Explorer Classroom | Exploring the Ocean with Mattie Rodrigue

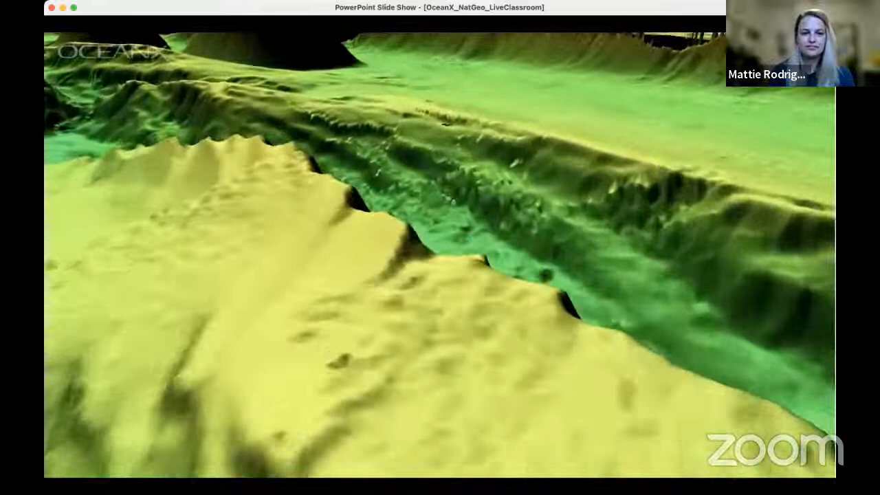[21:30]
So we are just really getting everything sort of dialed in and running all of the sonars at the same time